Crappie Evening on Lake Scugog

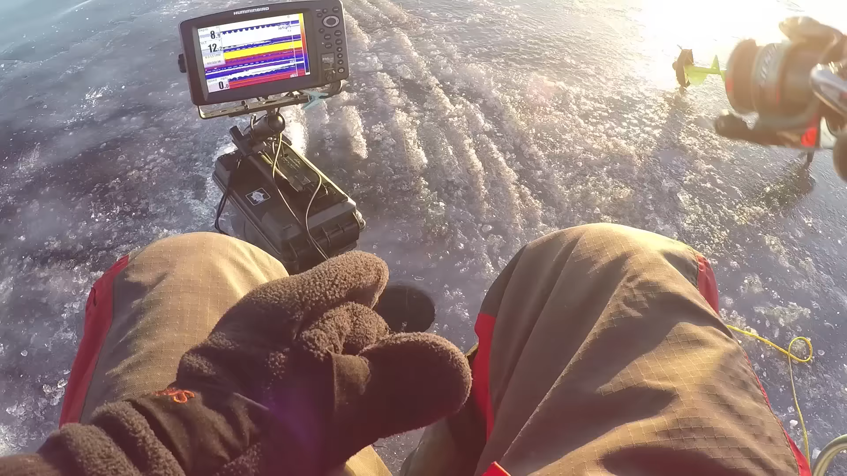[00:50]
Yes, here comes one, maybe a crappie, there's comes one, now it's gonna hit for sure.